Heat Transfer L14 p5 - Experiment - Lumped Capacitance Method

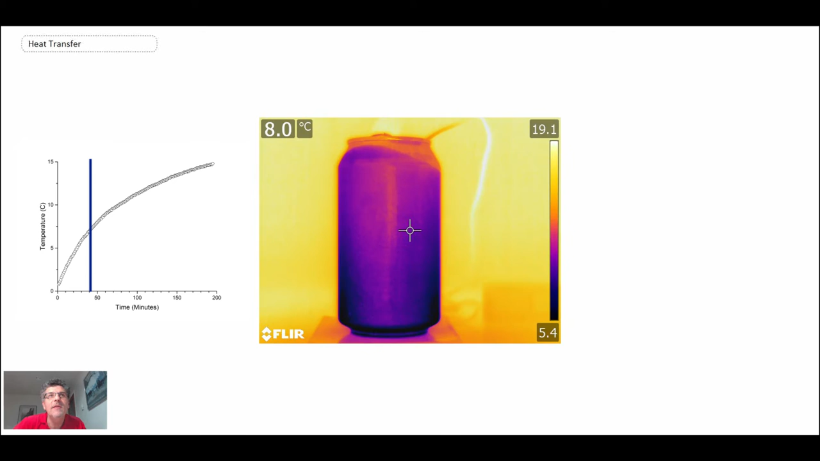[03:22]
On screen: spot 8.0°C
And so there you can see on the left, we're at 40 minutes, 50 minutes, and the IR camera is showing us the temperature is going up as well as the thermocouple is showing that, which is the plot on the left hand side.
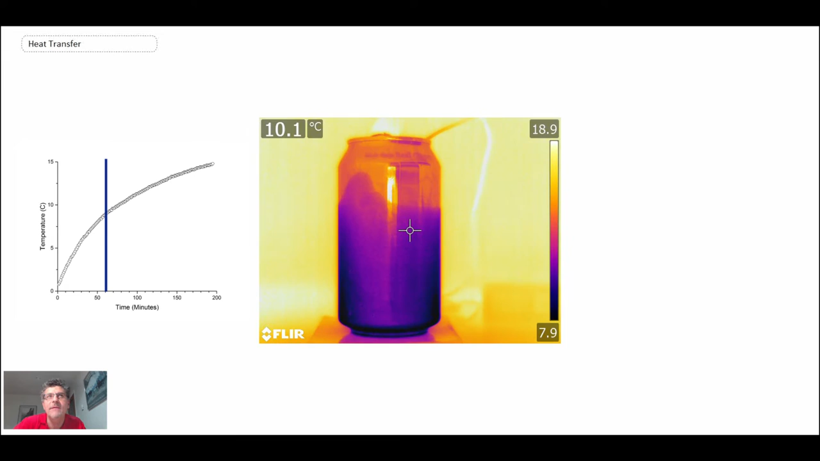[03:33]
On screen: spot 10.1°C
And there's something interesting going on there. There's a bit of a pattern or a wave that comes through and that is indicating that actually
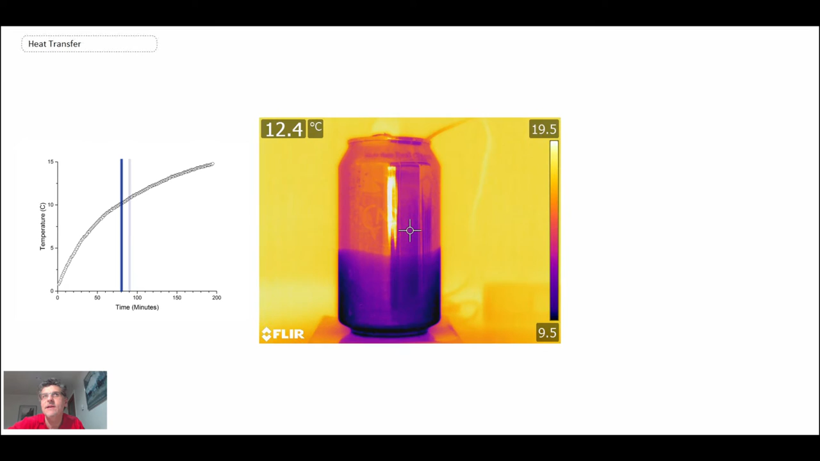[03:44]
On screen: spot 12.4°C
the temperature is not uniform throughout the can as we had originally assumed and enabling us to do the lump capacitance technique. So the fact that we get that wave going through the can of different temperatures suggests that there is strong spatial variability within the can. We can continue running the experiment. We go on and on. And the reason why it was running is we let it go until we got to approximately 15 degrees C.
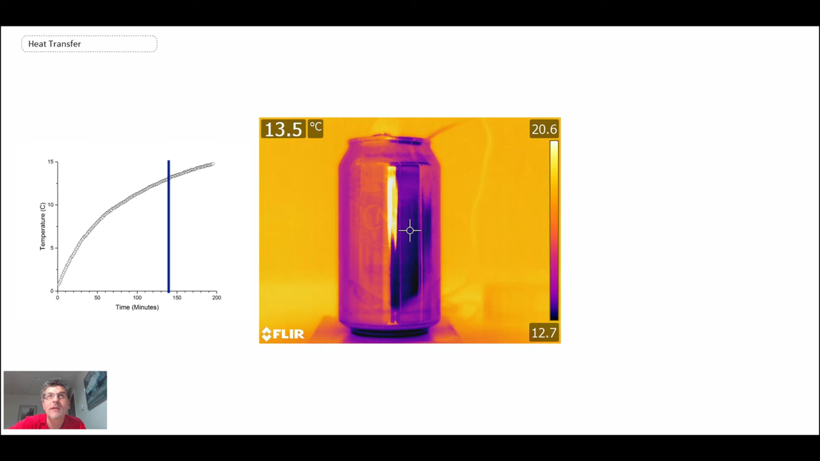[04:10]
On screen: spot 13.5°C
And there you can see on the IR, it's measuring around 13.5. And that's what the thermocouple was measuring as well,
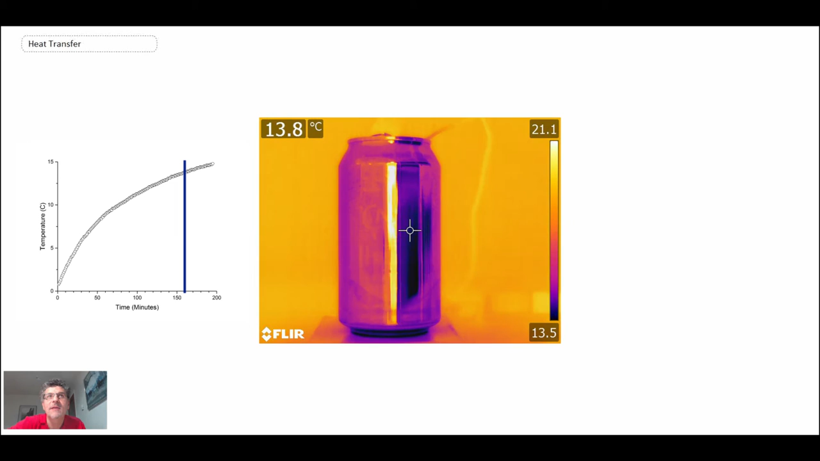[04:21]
On screen: spot 13.8°C
so that's 110 minutes, actually that's 160, 170, 180, and the experiment stopped at about 195 minutes.
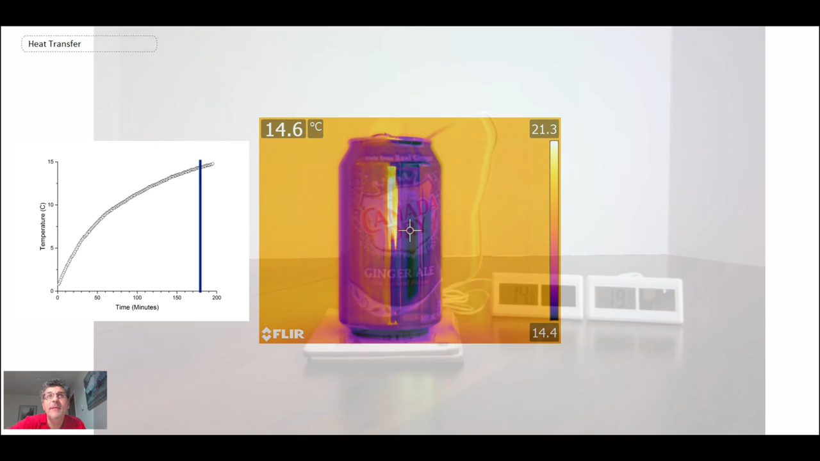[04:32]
On screen: spot 14.6°C
And finally there you can see at the end of the experiment the can wasn't quite at 15 degrees C, but it was pretty close to that.